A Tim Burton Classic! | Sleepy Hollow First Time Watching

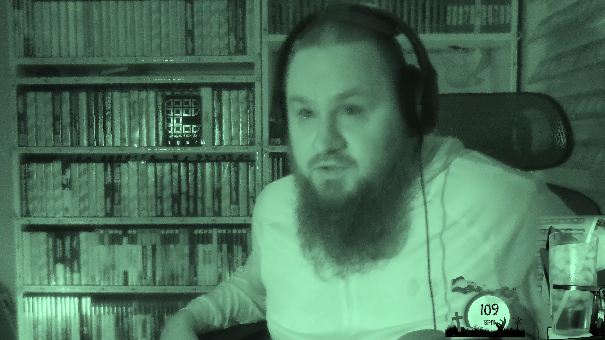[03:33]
Creepy atmosphere, check. Infrared teacan, check. Play. Paramount. Viacom Company. A Tim Burton film. Blood.